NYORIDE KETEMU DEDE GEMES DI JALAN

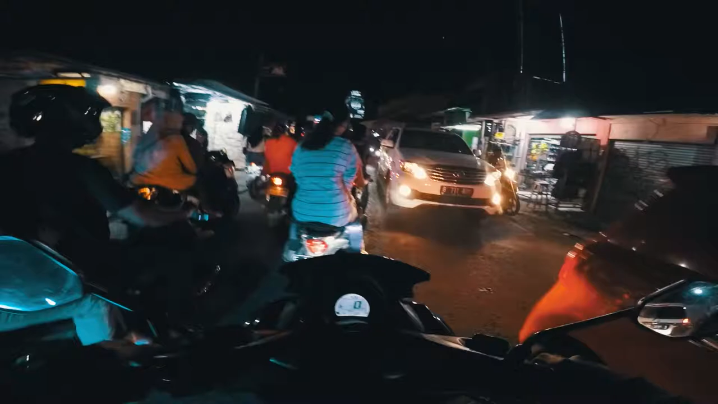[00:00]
Kok? Eh, yang depan salting bego. Hah? Yang depan ini salting bangsat. Ini jadi belok kanan nih. Jangan lewat. Jadi kan kita gue lewat gang anjir.